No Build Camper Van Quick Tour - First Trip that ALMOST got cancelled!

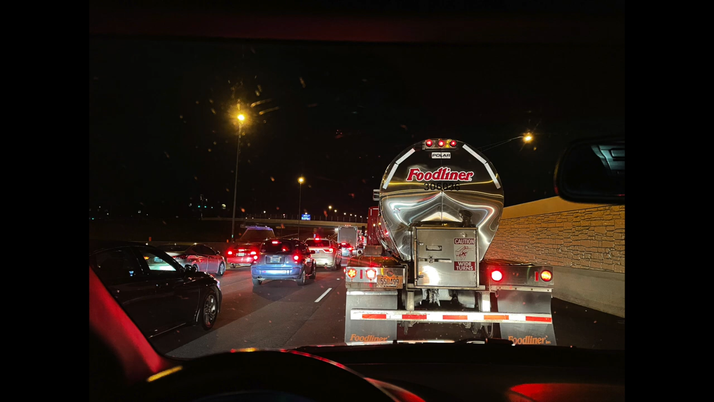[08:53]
Ended up being a pretty bad accident on the expressway. I sat on the expressway in park for at least 50 minutes waiting for everything to get cleared.